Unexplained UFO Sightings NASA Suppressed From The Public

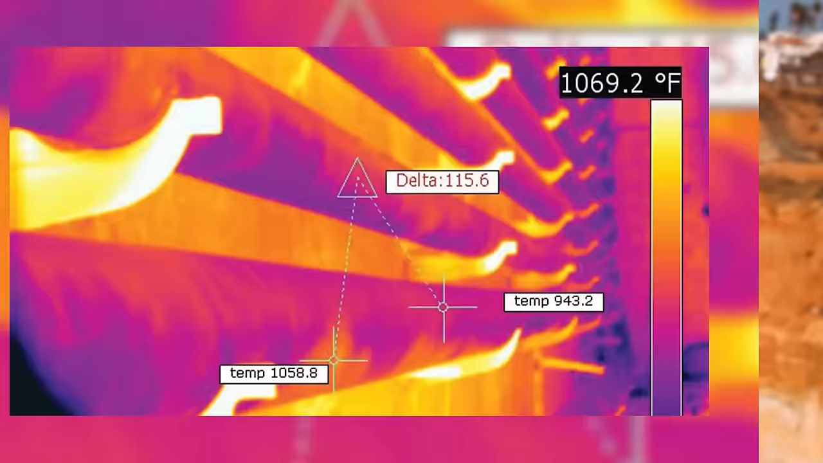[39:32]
On screen: scale top 1069.2°F
It's a thermal camera to detect heat, it's perfect for this sort of thing, and if you want one for yourself, civilians can buy these cameras.
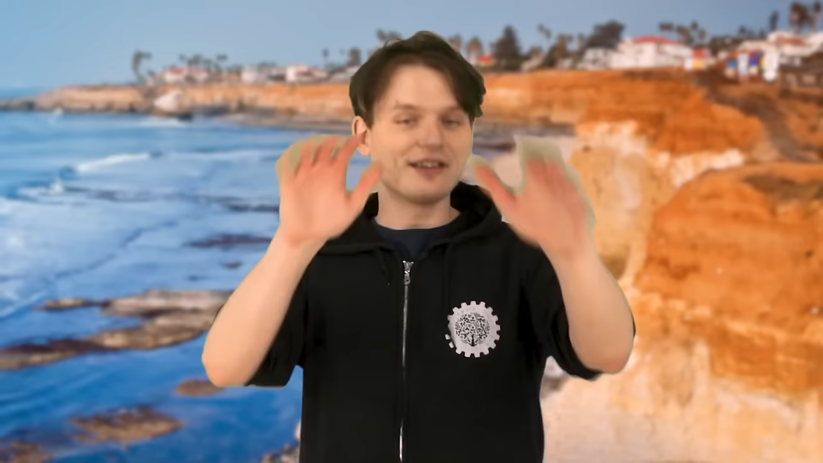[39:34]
They cost $300,000, that's about one month's rent in Toronto, very fair. In the footage we can see what looks to be a sphere-like object flying over the ship before entering the water.
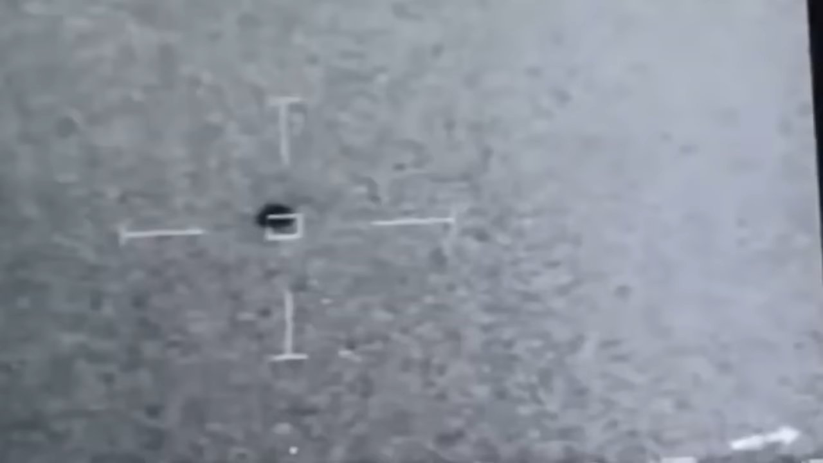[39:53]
This footage was taken from a crew member trying to ascertain what it was that they were dealing with. Now, there is some audio on the clip, and it's illuminating.
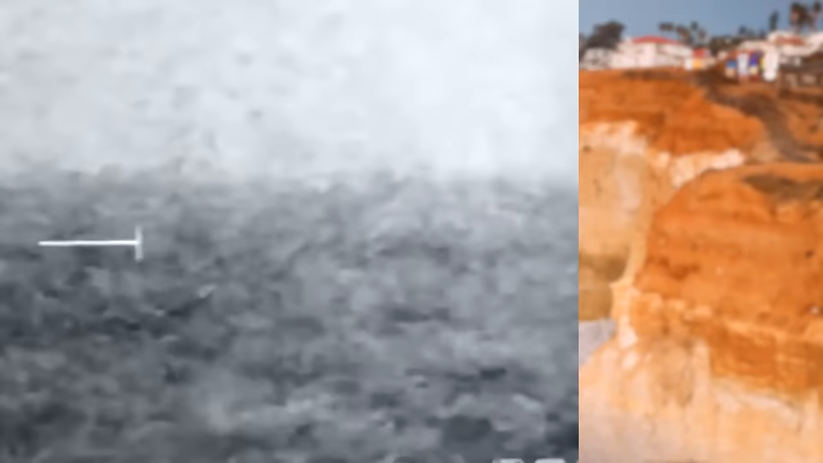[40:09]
meaning that the sailors on the ship were making a note of the coordinates and location where it went, and suggesting that maybe a submarine was sent in to recover or discover whatever was going on in there.
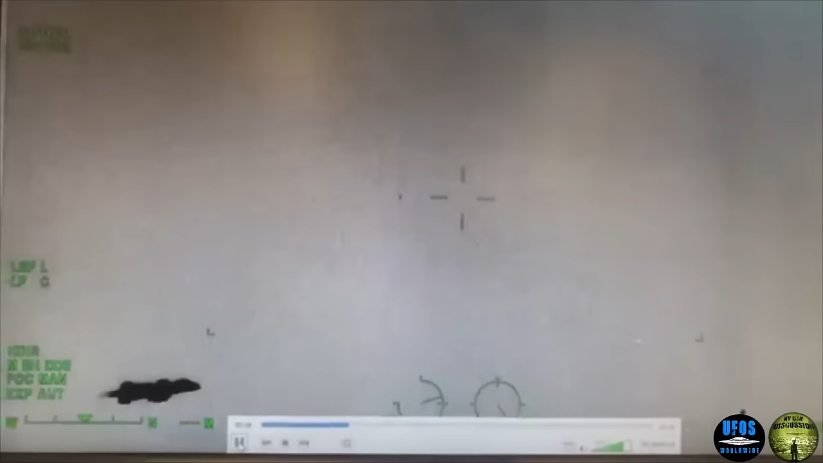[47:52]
The craft caught on camera is one of unknown origins, well obviously, that's why it's a UFO. The U doesn't stand for usual, it's unidentified. Now there's really not a lot to go on from this clip. But, as the original uploader didn't provide a ton of insight or backstory beyond the short clip, so we're left with mostly speculation. Similar to the previous clip, I have to wonder maybe if this is a drone of some kind, due to it's size in comparison to the rest of the craft which dwarfs it.